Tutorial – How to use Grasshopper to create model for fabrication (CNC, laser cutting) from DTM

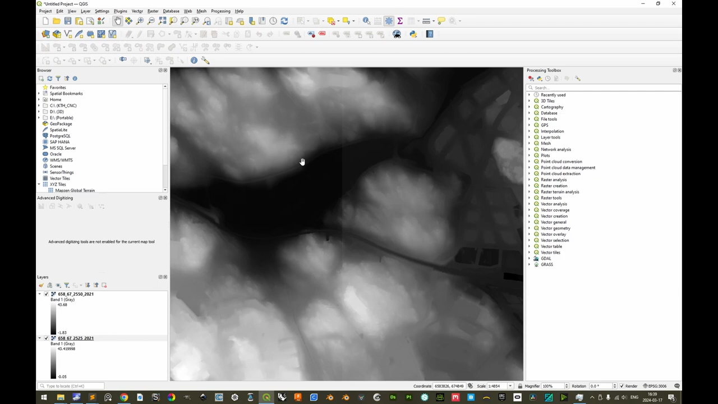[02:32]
These two individual files are being rendered with respective ranges in heights. So let's make sure that we first merge these.
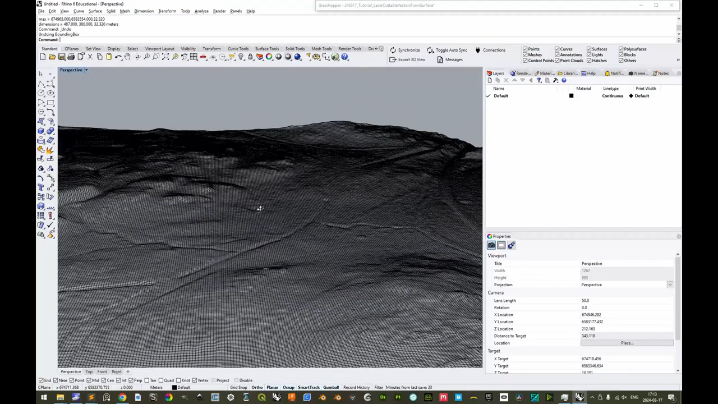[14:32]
Sometimes the density of the ISO curves might make it a little difficult to orient yourself in the model.
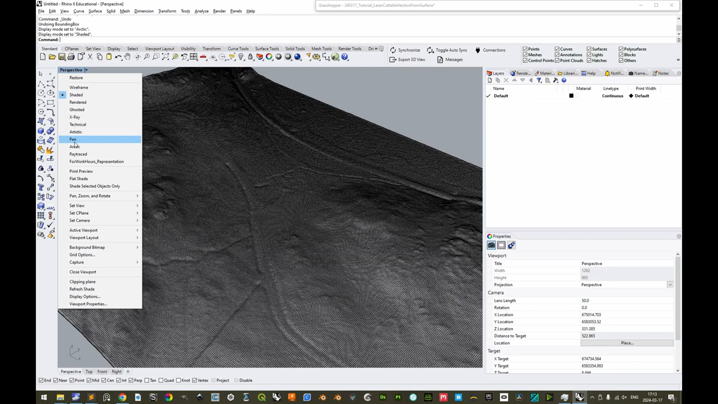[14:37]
Then changing to perhaps the Arctic display mode might be recommendable. Then to make a final crop here, we can actually make a rectangle and then do it arbitrarily.
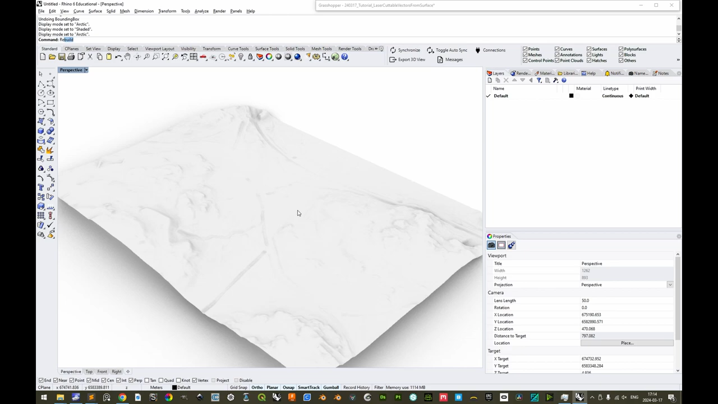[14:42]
And then we can sell last to select it. And then we can click and drag the blue circle here so as to extrude it upwards.
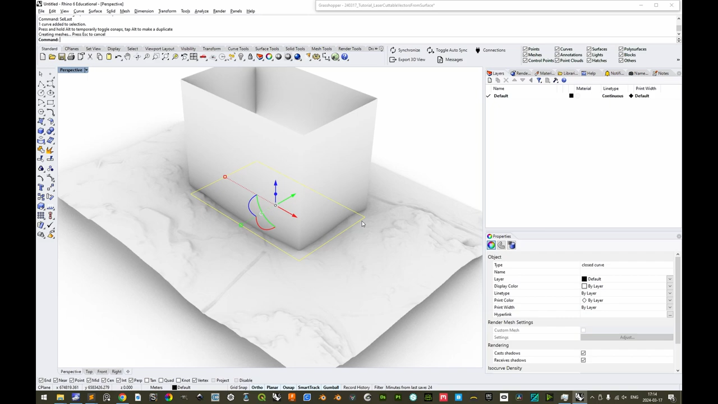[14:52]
We can actually delete that rectangle. And now we can move everything down a little like this. And now with this ceiling less extrusion it might be easier to actually refine the final crop.
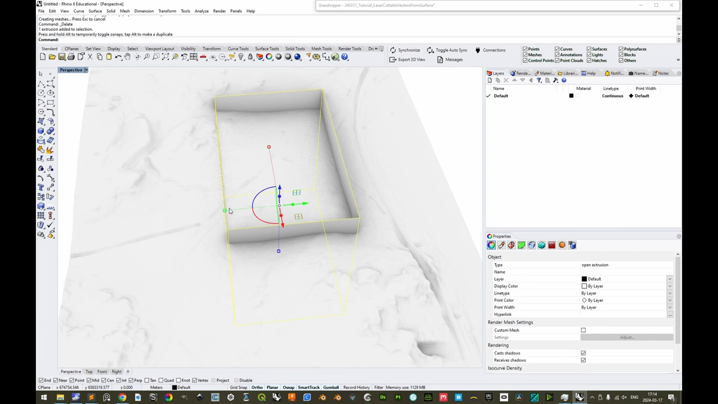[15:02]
So perhaps we want that road there. And perhaps let's see if we expand this a bit like this so that we get the peak there.
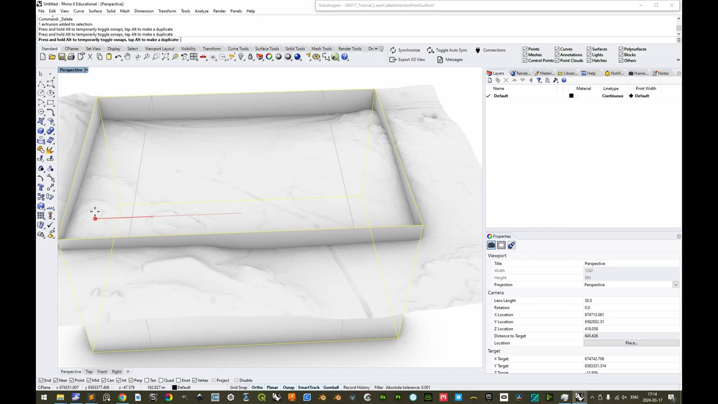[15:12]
And we can actually constrain that axis a little more and move it towards here.
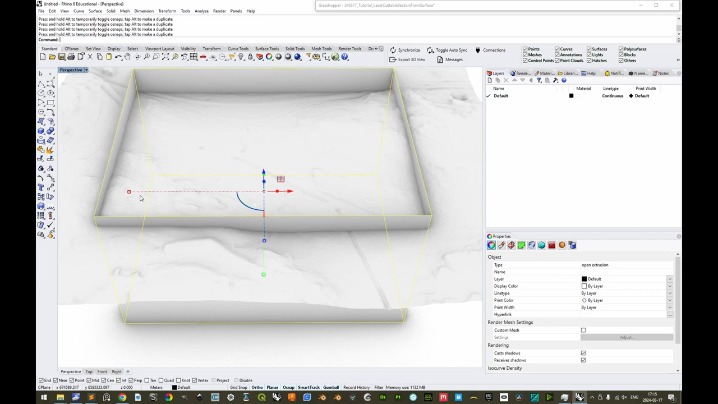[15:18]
We don't need to extend it as far as that so we can constrain this axis a little.
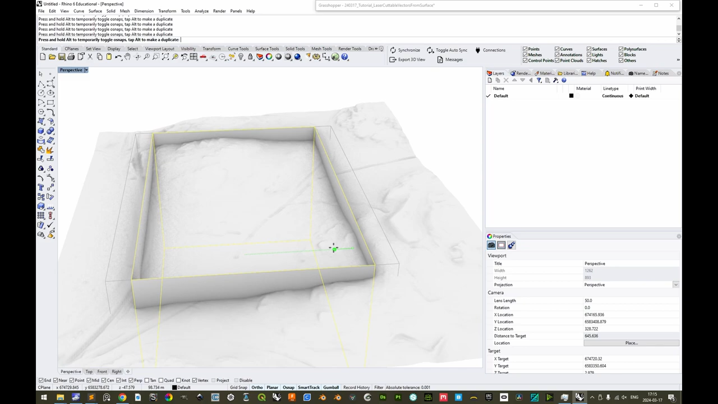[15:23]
Remembering that our focal point is in the actual center of the original crop. But something like this might be good. We can order the relatively few objects that we have here into layers. So we have a height field. And we also have a crop. And we have walls.
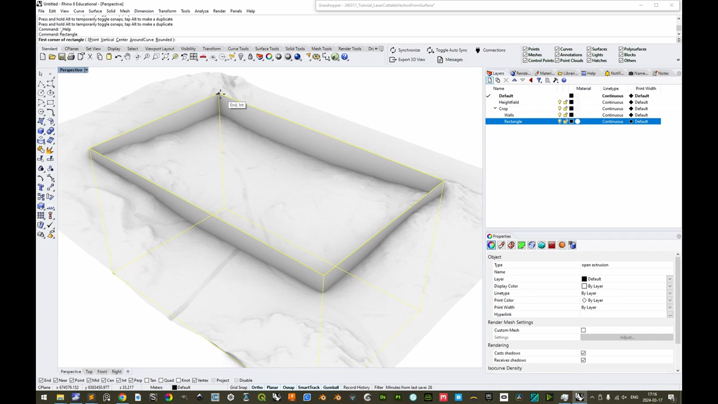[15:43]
And we want to have a rectangle as our final crop input. So we'll make that rectangle. The crop looks good. So the extrusion, the walls here we can change that layer and hide it. The rectangle we can assign to its appropriate layer as well.
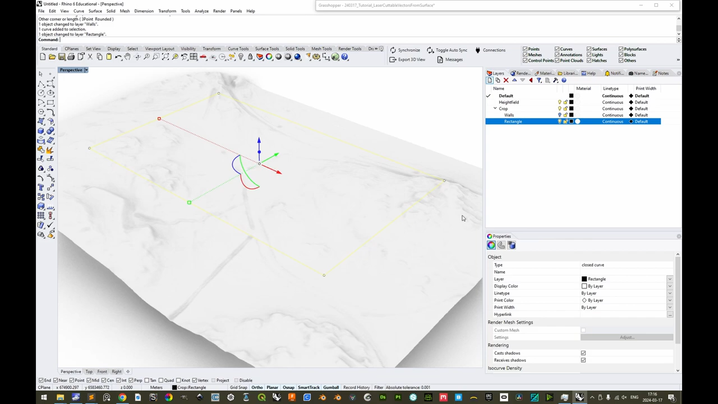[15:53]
As well as the height field. We should save this file as well.
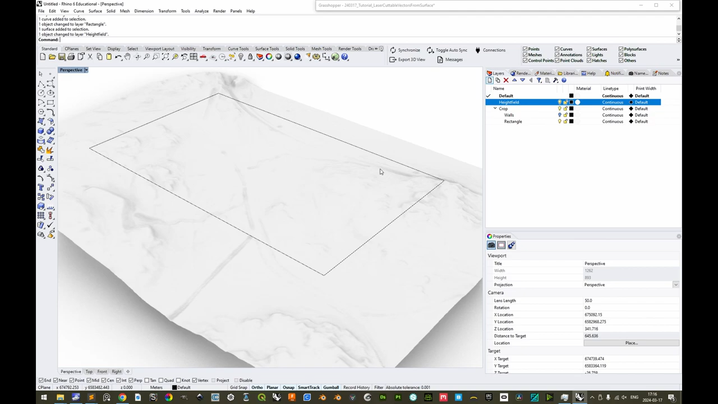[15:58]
Going back to the shaded view mode here and moving a little like that.
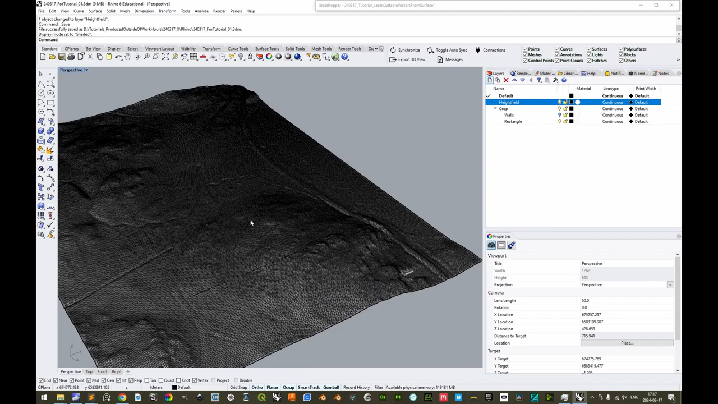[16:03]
Then we can open the grasshopper window here again by double clicking.